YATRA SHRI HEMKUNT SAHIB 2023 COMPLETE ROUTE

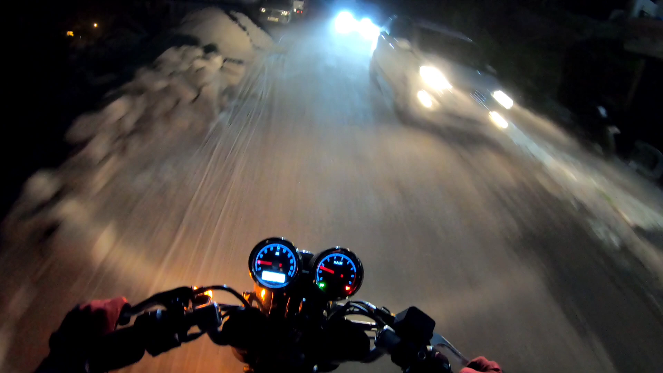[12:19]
अधिन वेखन वाली आसी जोशी बट अल्मोस्ट पहुंच चुके हैं ते वापे सोन वाली गटियां ना बहुत ज्यादा ने
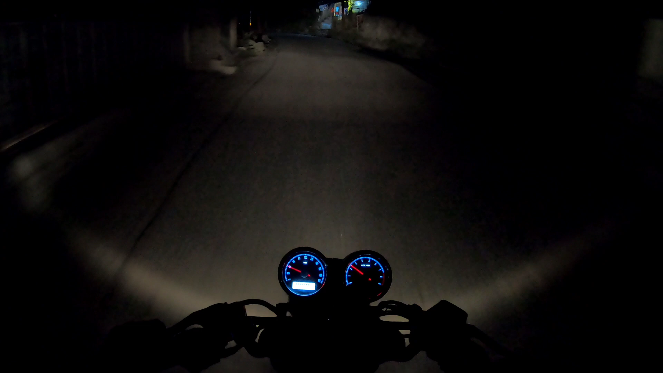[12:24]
ते मुस्ट लाइक लिए सारे बत्रीदाथ ताम दर्शन करके आ रहे ने पर आग गटियां दीजेटी तादा आ देया लेक कतारा थी कतारा वापे सारी याने उत्तर वेको तान नुभूने चे
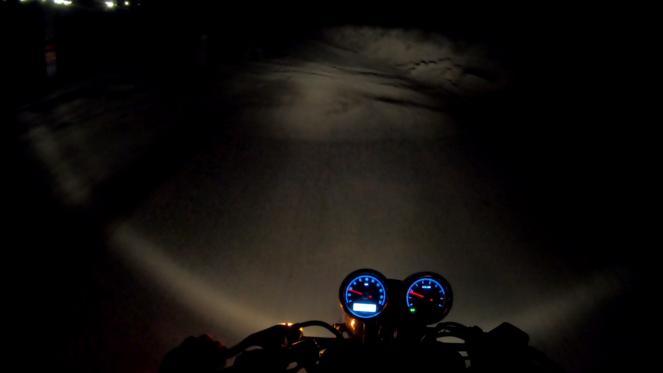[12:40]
लग दिनना एक ते जेड़ा लास्त देया कुछ किलोमीटर से देड़ा पन र वाड़ा होंता बुरा हाल है बिल्कुली बुरा हाल
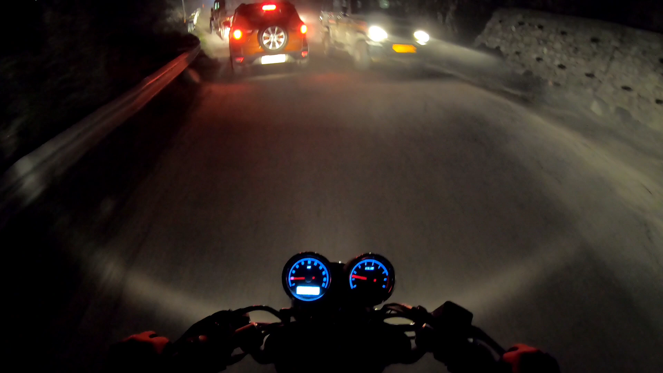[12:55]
है जोशी जोशी बट एंटर करां तो जस्ट पहलो गुर्दवराव साहब